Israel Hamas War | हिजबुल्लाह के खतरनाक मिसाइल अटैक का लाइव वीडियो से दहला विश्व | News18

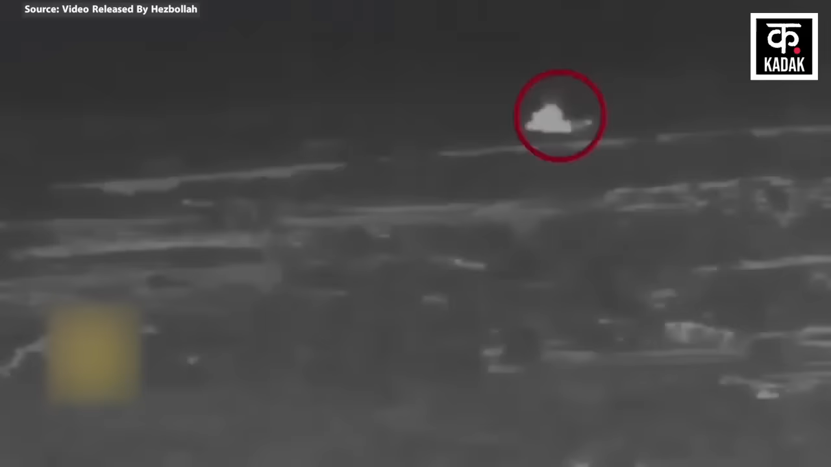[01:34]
और इसके एक घंटे बाद हिजबुला ने फिर से AI सुमका मिलिटरी साइट पर IDF पर एक और हमला कर दिया।